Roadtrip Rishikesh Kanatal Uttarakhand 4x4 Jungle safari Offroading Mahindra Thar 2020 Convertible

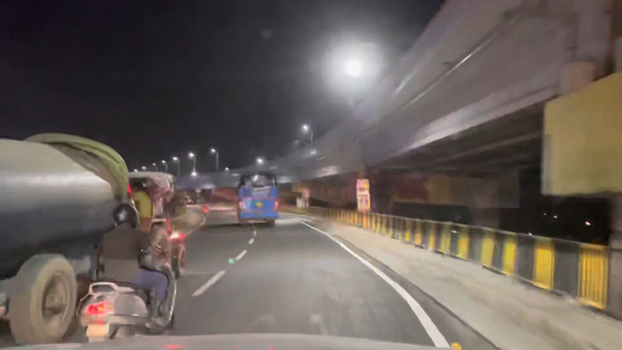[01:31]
So this is the place where we are entering Haridwar. And I guess I would have crossed or been to Haridwar maybe more than 50 or 100 times in my life,
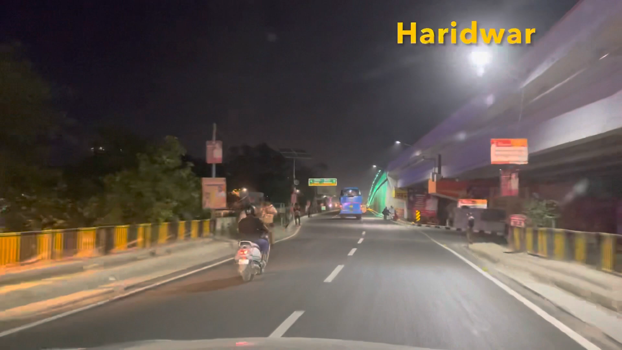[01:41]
but I haven't seen the beauty of this city like it was today. It was like lit up, every lamp, every bridge, every temple.